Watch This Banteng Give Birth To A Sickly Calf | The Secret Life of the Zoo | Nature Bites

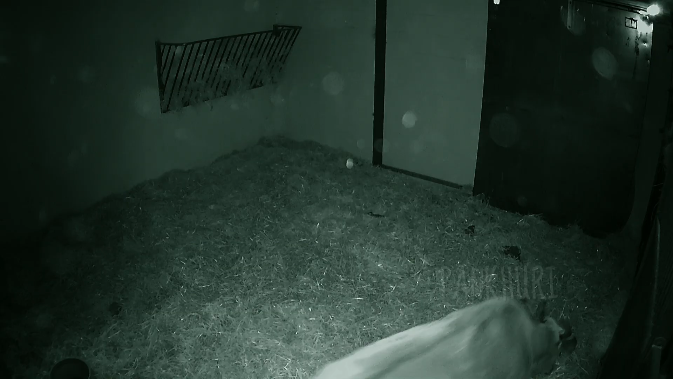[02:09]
and all three mums are unsettled.
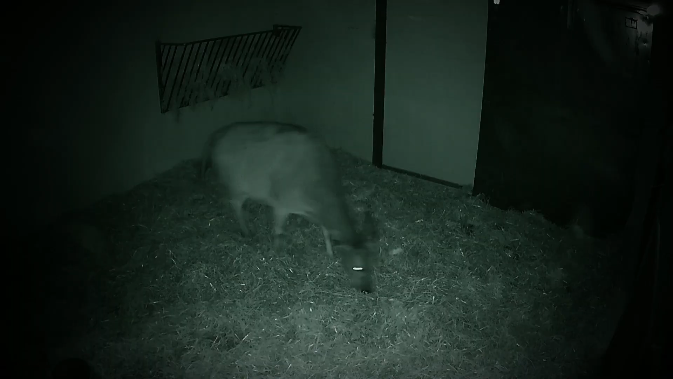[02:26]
there's always worries, there's always something that can go wrong, and to be honest, we just have to let nature take its course and just hope that it's all going to be okay.
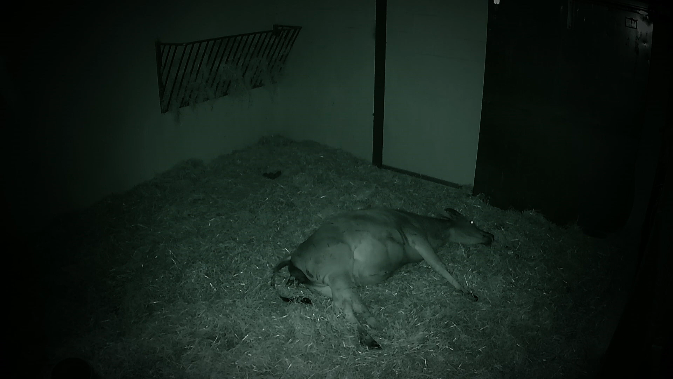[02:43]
It's such a strain on the female. There is always a risk that if she stops pushing, it will really be high risk to the calf's life. But equally, she may not survive either.
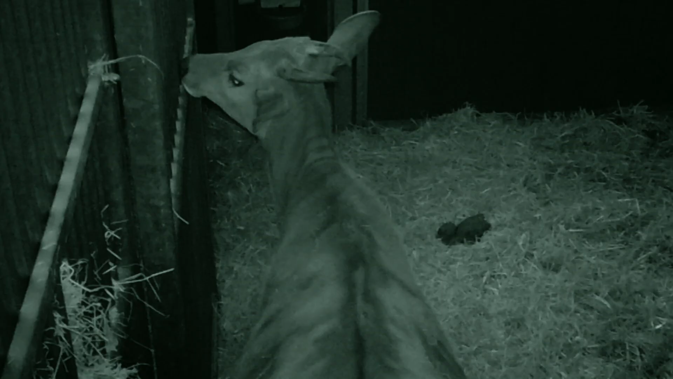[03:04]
Finally, after 4 hours, Nea gives birth to a baby girl. But the calf isn't out of danger yet. She needs to suckle from mum straight away.
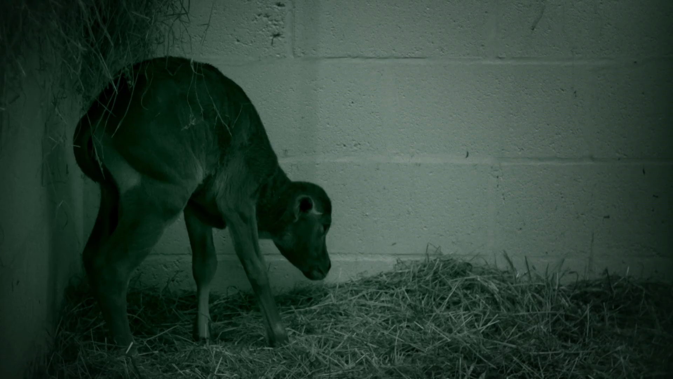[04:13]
The calf is exhausted and hungry.
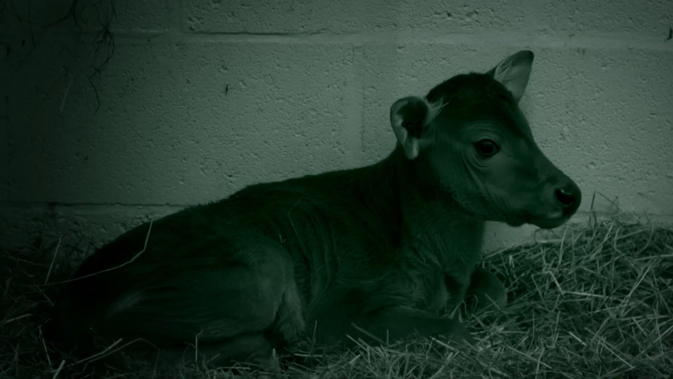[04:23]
Only time will tell if Nea's maternal instincts will kick in.